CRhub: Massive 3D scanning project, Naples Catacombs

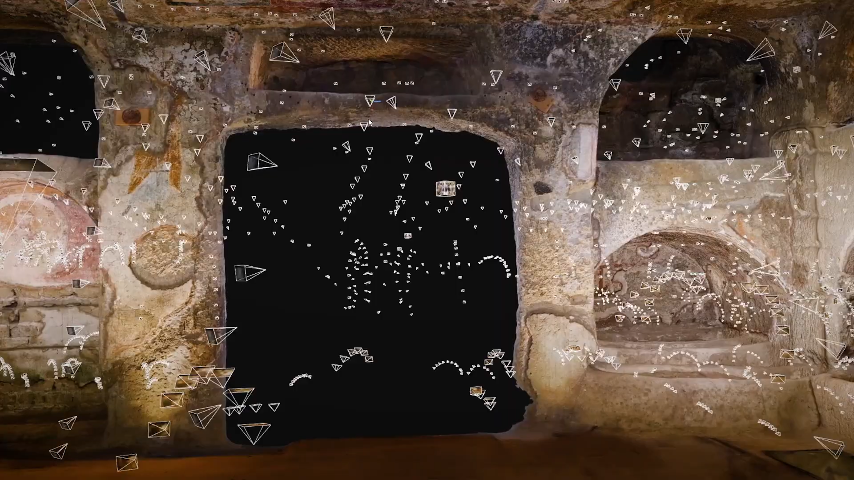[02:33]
The scanning data were collected sometimes in pitch black conditions.
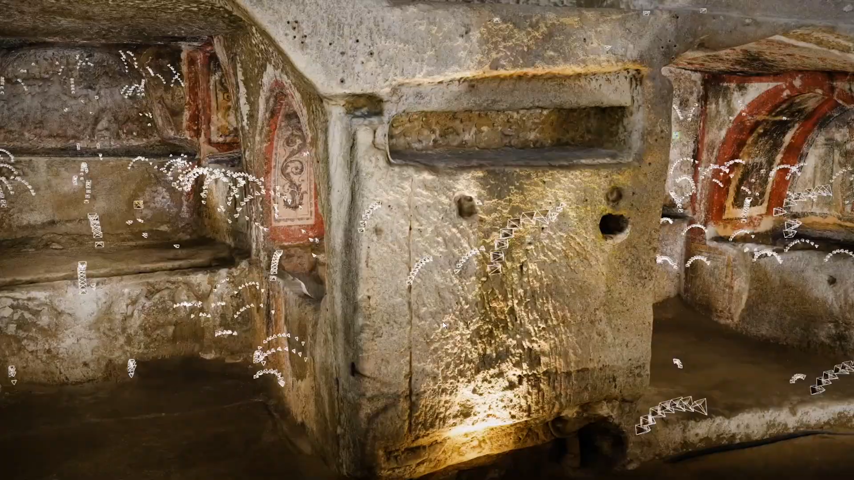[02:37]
So the scans were mostly done in black and white except in lighted areas or areas where frescoes were able to use artificial lighting.